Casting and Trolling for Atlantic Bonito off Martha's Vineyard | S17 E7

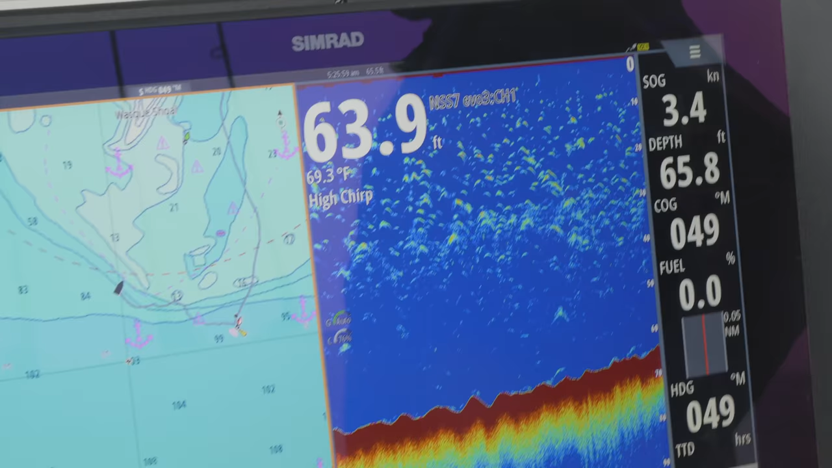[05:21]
On screen: water 69.3°F, speed 3.4 kn
What's nice about the Hooter is that you literally can go from like 15 feet and drop off a table into 60, 70, 80 feet of water.
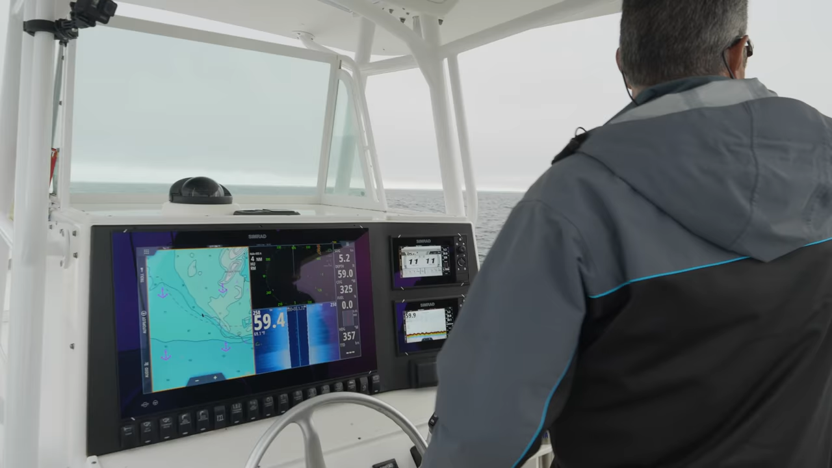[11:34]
See the edge right along the edge here? Yeah. Yeah.
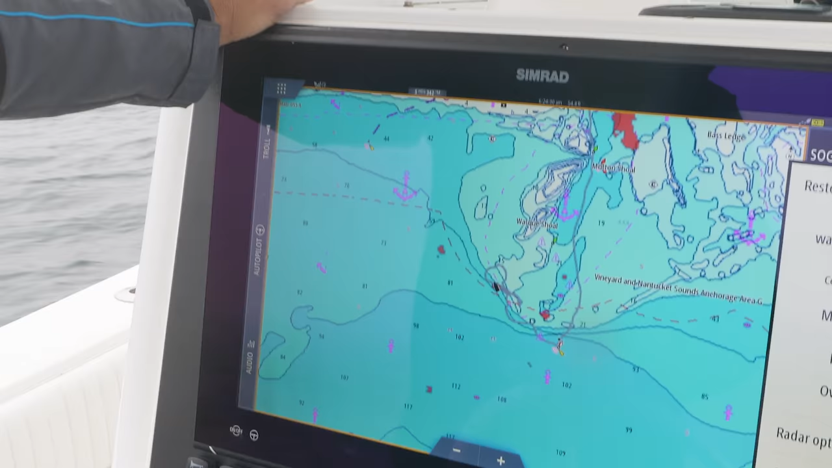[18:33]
I'm going to go radar. And you can start seeing the boats are going to start to show up over that.